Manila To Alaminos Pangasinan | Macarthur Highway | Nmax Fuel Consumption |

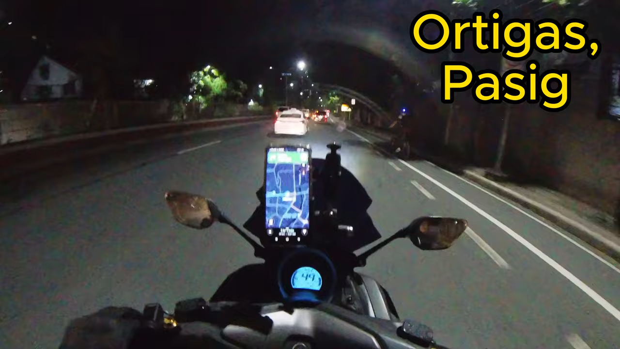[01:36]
Ayan, ang gagawin natin daan, dito tayo mag-i-edsa tayo, no, hanggang makarating tayo ng Caloocan sa monumento, no. Dire-diretso na yon, no, pa Valenzuela. Tapos yon, Bulacan na, MacArthur Highway. Dire-diretso lang naman siya.
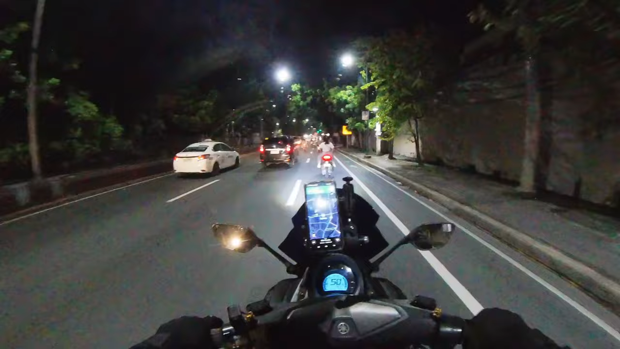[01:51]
Yun lang, medyo mahaba. Siguro estimated na na dating natin doon sa Pangasinan, siguro mga 5 to 6 hours, depende sa bilis natin. Pero for sure, mga 7 hours. So time check tayo, 4:30 ng umaga.
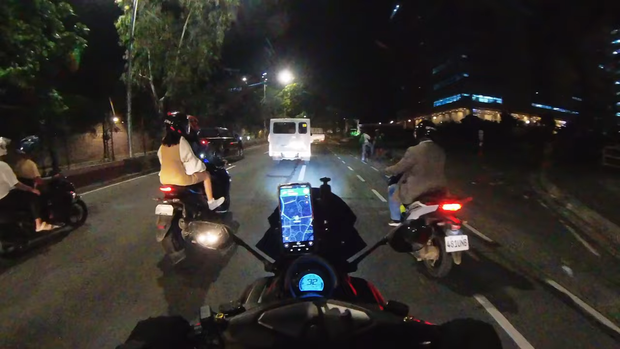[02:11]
Malayo-layo yung babiyahin natin, eh, magbabayan-bayan tayo, mga ka-adventure. Nireset ko na rin yung odometer ng trip 2. Ayan, para malaman natin kung ilang kilometrahe simula Pasig hanggang dun sa Alaminos.
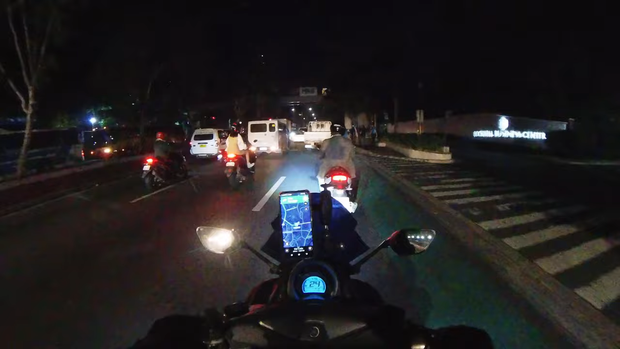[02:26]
Tapos yung fuel consumption niya malalaman din natin. Nandito na tayo sa Balintawak. Ayan, mabilis lang ang biyahe, dire-diretso kasi, at maaga pa, mga 15 minutes tayo nagbabiyahe. Bilis lang naman kasi dire-diretso, tapos walang masyadong dumadaan. Ayan, malapit na tayo sa sa monumento. Nandito na tayo sa Monumento Circle. Ayan, so ang daan natin, dito tayo sa may kanan, papuntang Valenzuela. Tapos dire-diretso na to, papuntang Bulacan.
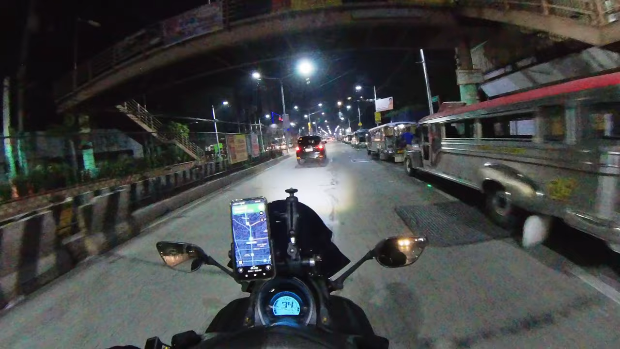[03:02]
Ayan, okay na okay yung nagawa nating NMAX. Bumalik siya sa dati. Ayan, parang bago. Shoutout sa inyo, no? Team Promise, Team Fabuloso.
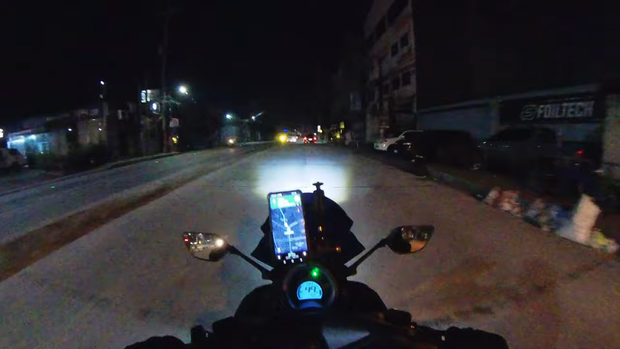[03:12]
Ayan, sana makapag-ride ulit tayo, no? Kasama kayo. Alright. So ayan, mga ka-adventure, dito na tayo, no?
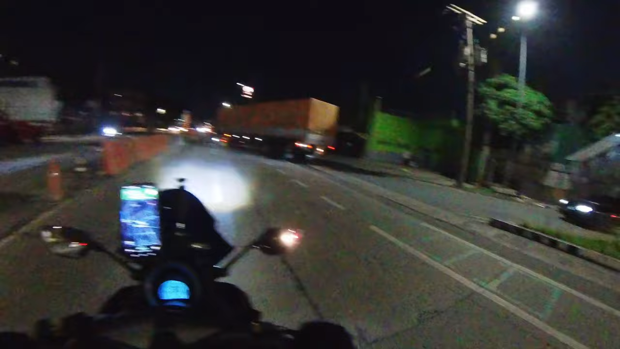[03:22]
Sa may intersection, no? Pa NLEX at eto, pa MacArthur Highway.
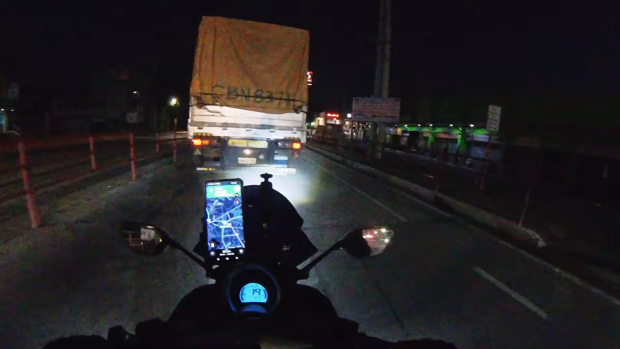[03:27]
Ayan, dire-diretso yan, no? Nasa Valenzuela na tayo, no?
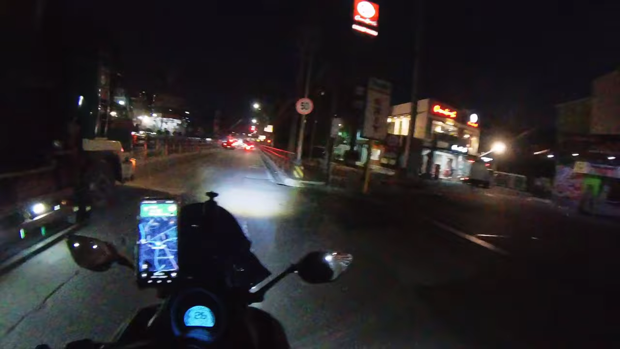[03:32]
Ayan, so malawak din tong Valenzuela, no? Ayan, no?
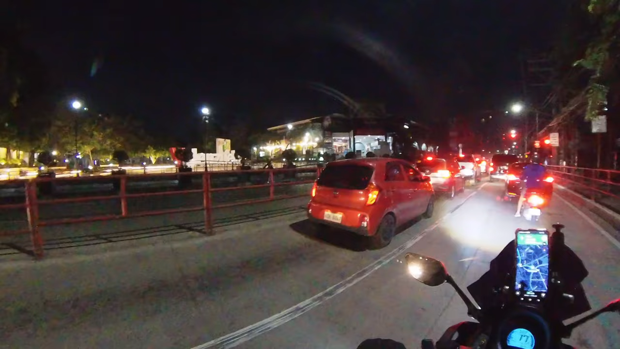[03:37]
Alright, Valenzuela People's Park.
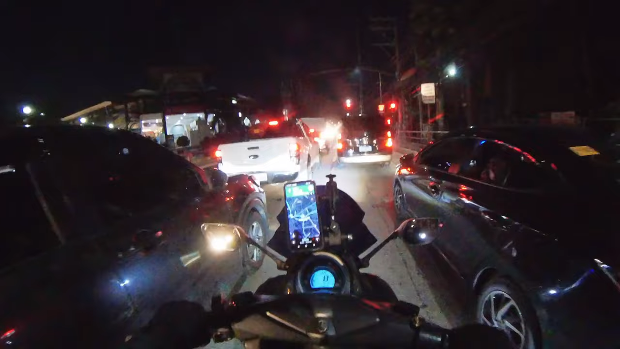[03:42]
So dire-diretso na to, mga ka-adventure. Tapos ang labas na natin ay Bulacan. Ayan, wait, tignan natin sa mapa, no?
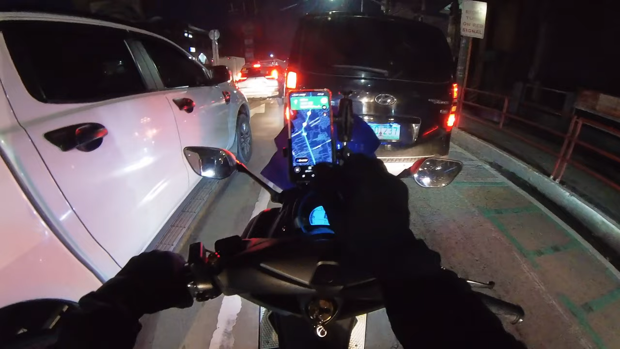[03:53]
May kawayan ng lusot natin pag dire-diretso natin to. So update ko kayo pag nasa may kawayan na tayo, mga ka-adventure. Alright. So ayan, mga ka-adventure, andito na tayo sa may kawayan, Bulacan. Nag-aagaw na yung dilim tsaka liwanag. Ano oras na ba? Time check natin, 4:50, mga ka-adventure, no? Yan ang time check natin. Makikita nyo, medyo maliwanag na yung yung kalangitan.